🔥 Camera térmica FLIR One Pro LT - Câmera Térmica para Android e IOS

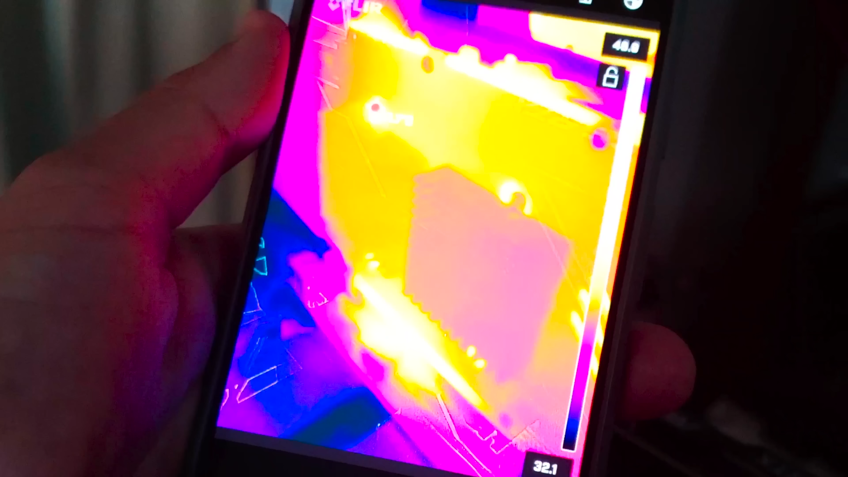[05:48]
Repare que um dissipador está menos quente do que o outro.
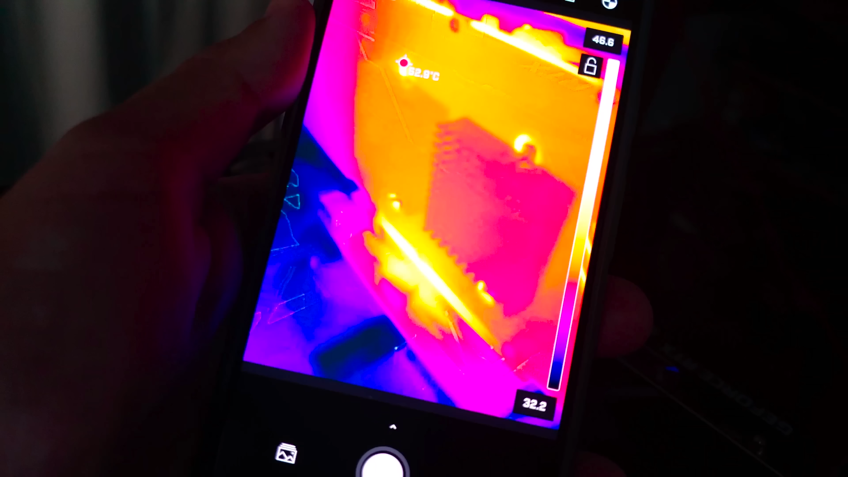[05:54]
Olha lá, e a temperatura daquele pontinho que ele detectou ali, ó, 51 graus. Show, né?
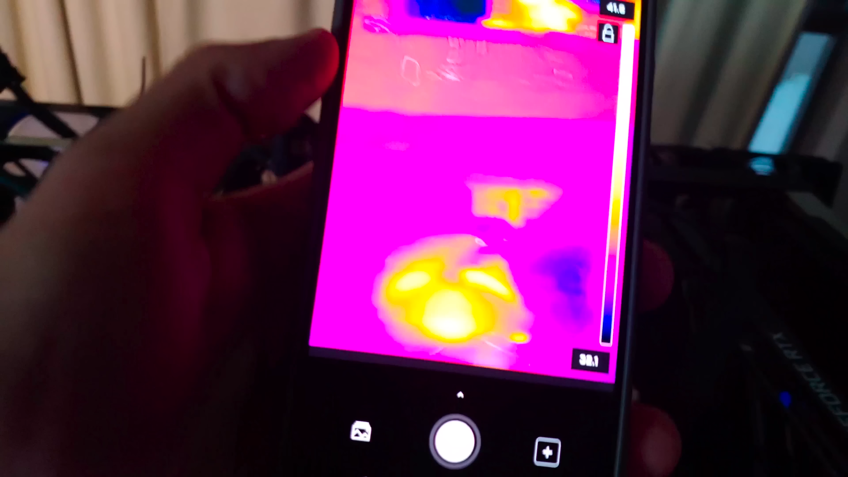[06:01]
E aí você pode, por exemplo, ir aqui nos componentes da parte superior da placa, né?
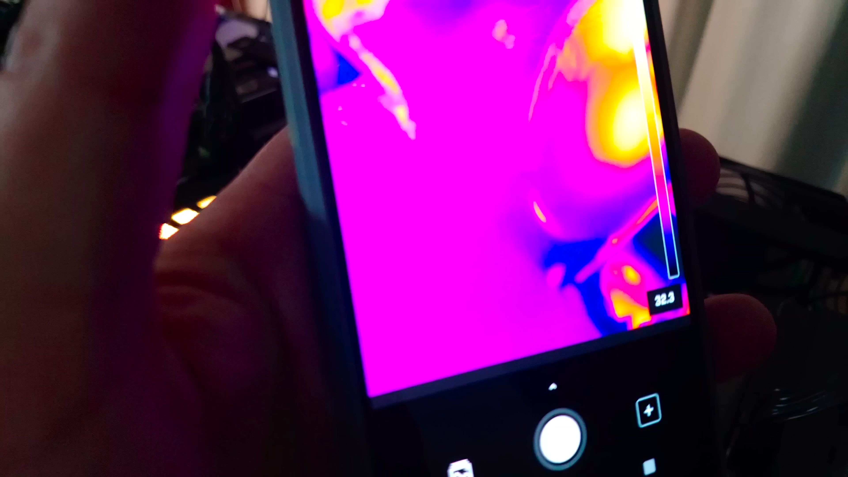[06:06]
Porque na placa em si não fica tão quente na parte das fãs.
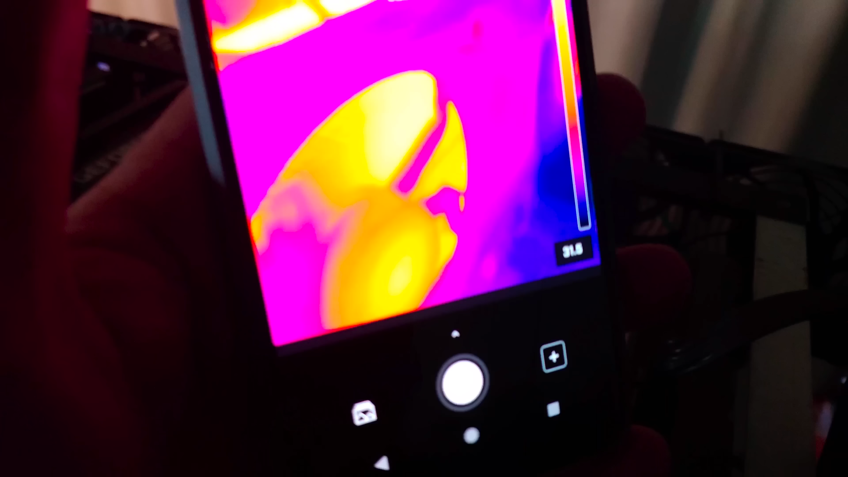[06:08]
Para pegar ali o calor da parte interna é complicado.
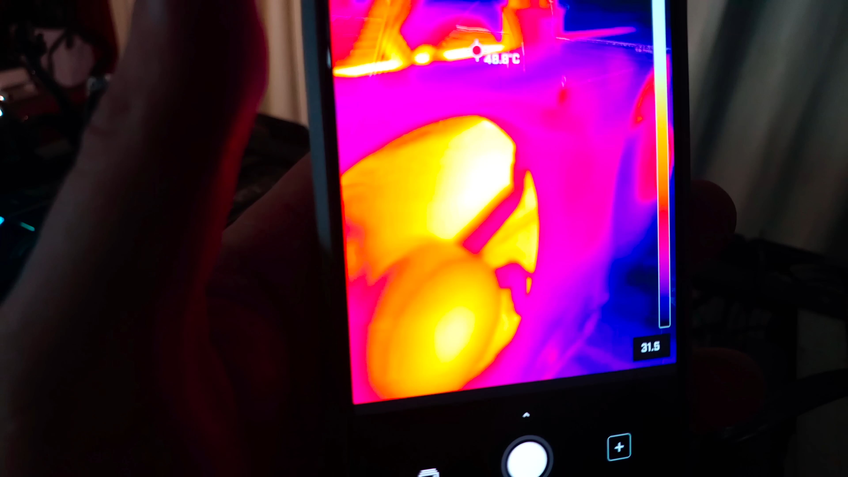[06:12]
Até pegou ali, ó, mas não está tão quente assim.
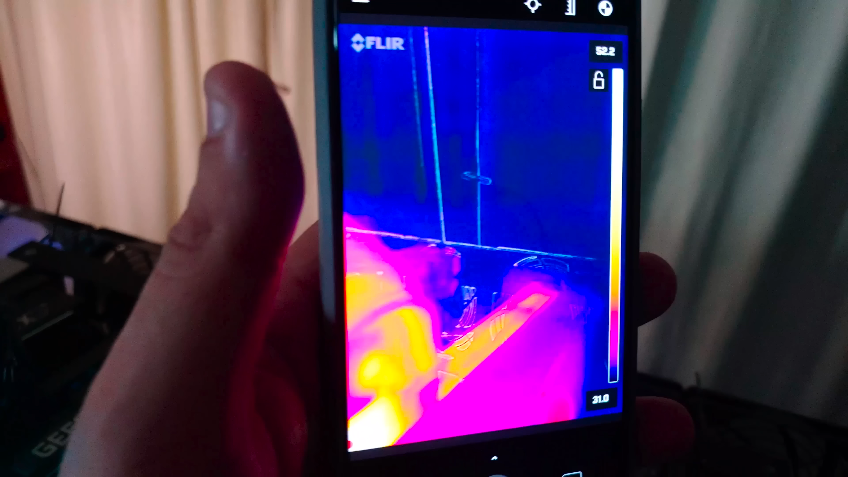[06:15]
O calor dos cabos, dos conectores.
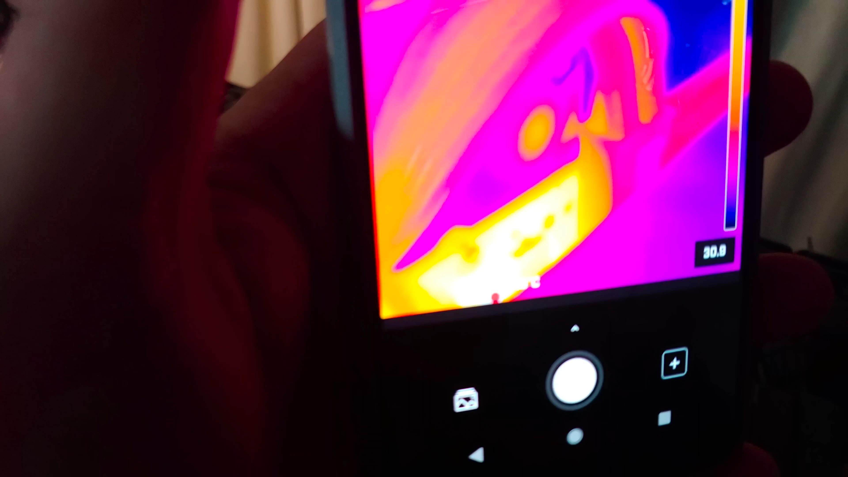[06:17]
Se você usa splitter, é importante você usar essa câmera para ver se o splitter não está esquentando.
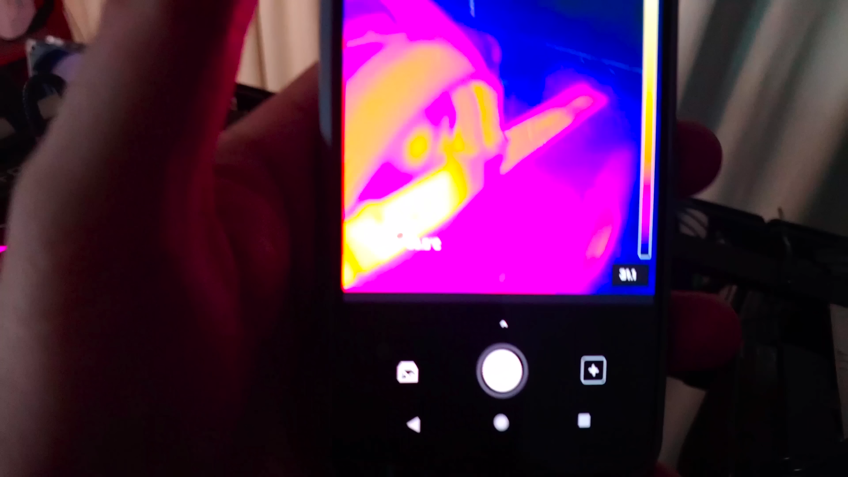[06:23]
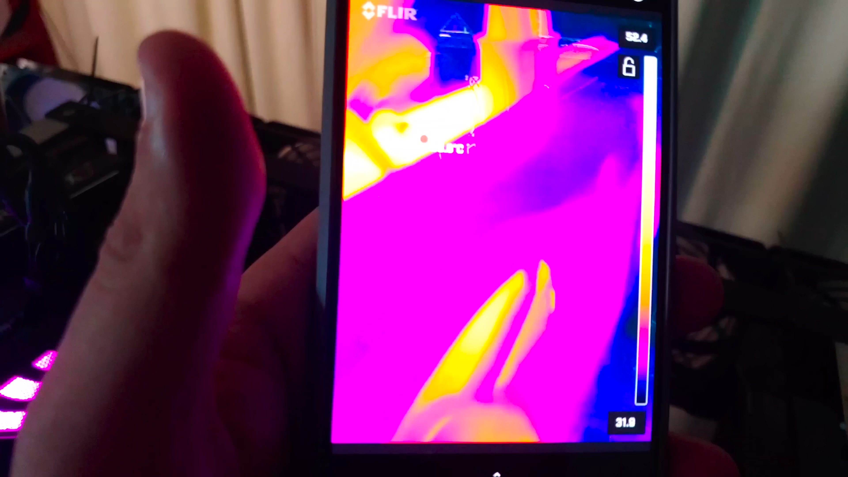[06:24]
Ou simplesmente os componentes de dentro da placa. Olha lá, esse componente que está ali dentro está 58 graus, velho, ó.
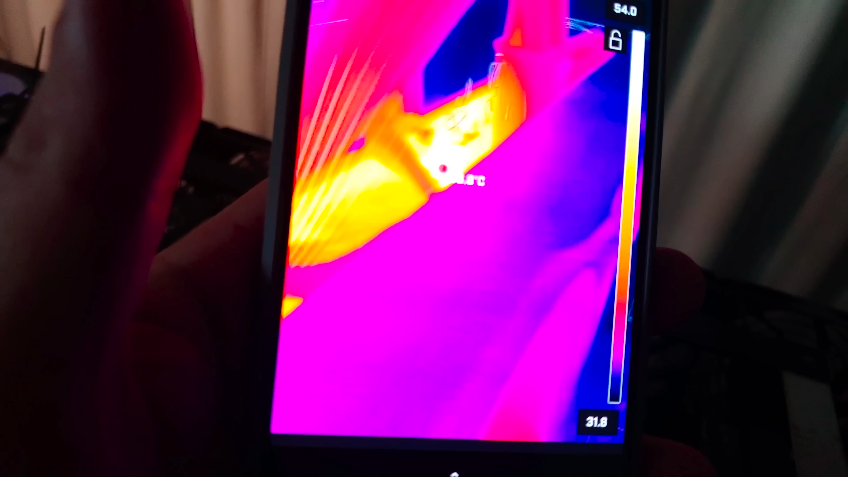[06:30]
Por isso que algumas placas têm a dissipação de ar na parte superior. Para poder refrigerar esses componentes ali na parte de cima. Bom, vamos dar uma olhadinha aqui na nossa 3070 Ti.
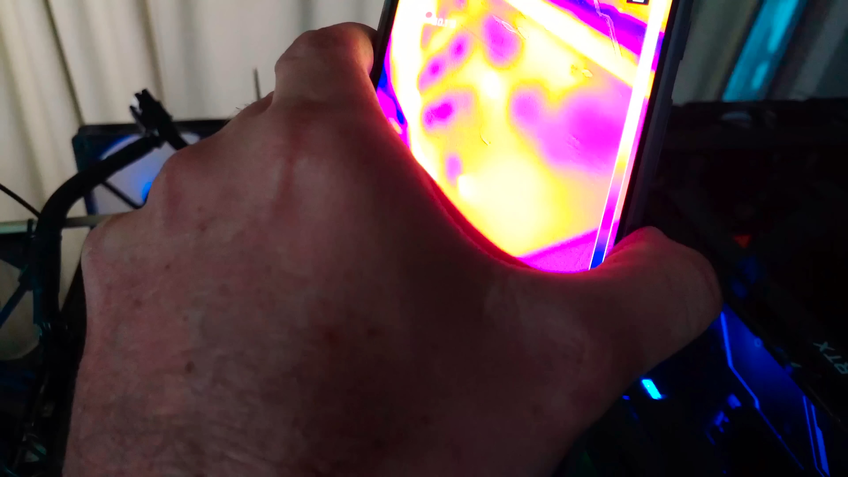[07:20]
E olha só a marca dos meus dedos ali, cara.
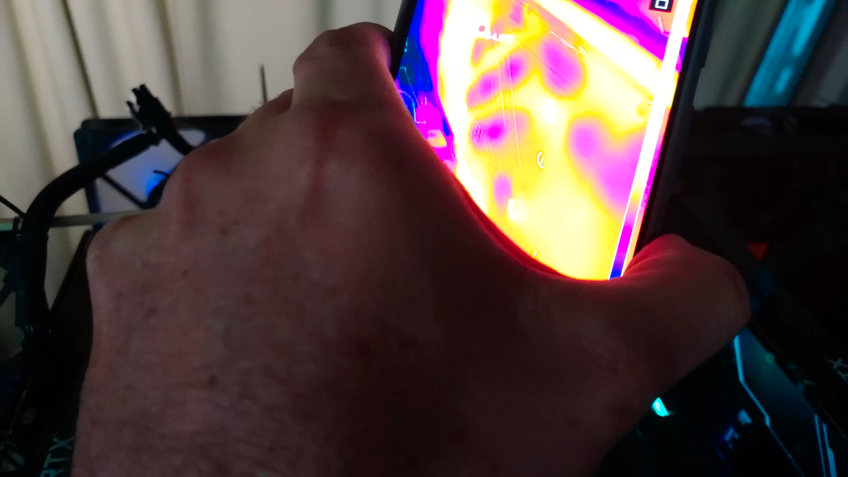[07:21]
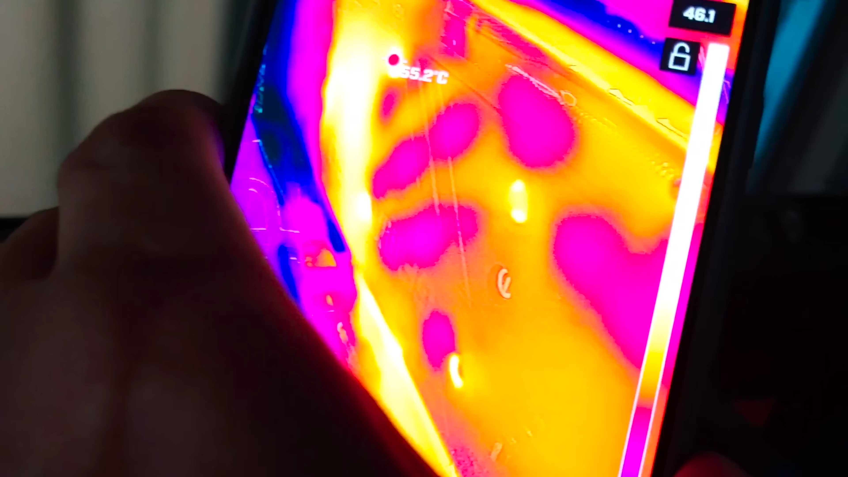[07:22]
E ele vai se dissipando ali aos poucos.
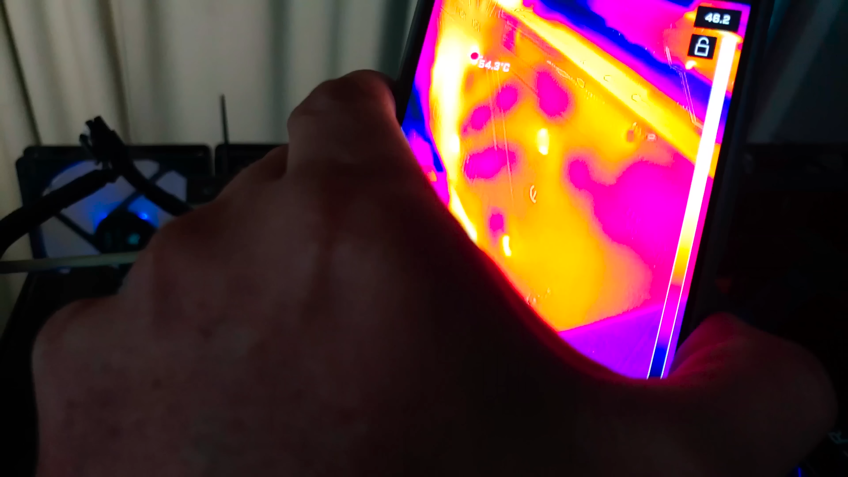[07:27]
Olha a parte escura onde minha mão estava e vai desaparecendo aos poucos até ficar tudo na mesma temperatura ali no backplate. Então isso aí é show de bola.